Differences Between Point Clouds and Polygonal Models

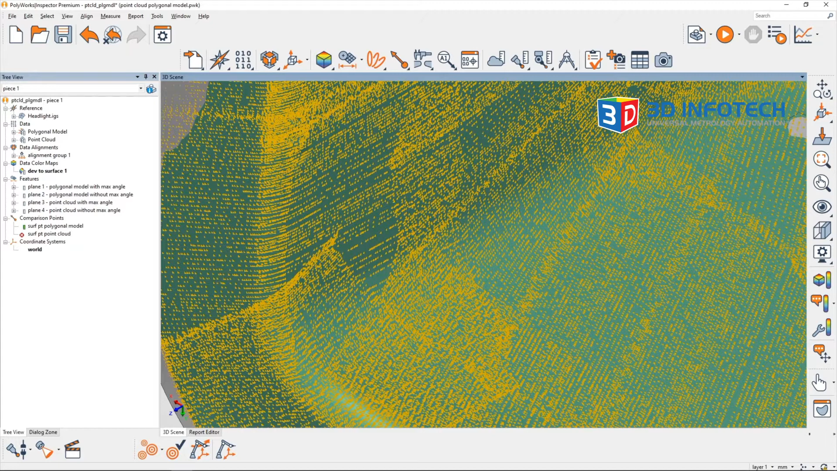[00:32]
whereas the polygonal model in green is a surface. Polygonal models are formed from point clouds by connecting points to draw triangles.
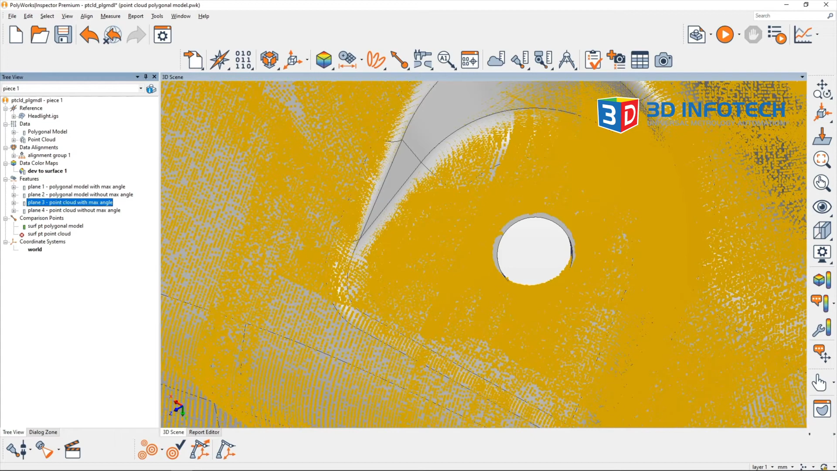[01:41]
However, with the point cloud, there's no vector data, so the angle filtering has no effect. Another benefit of polygonal models is their surface continuity.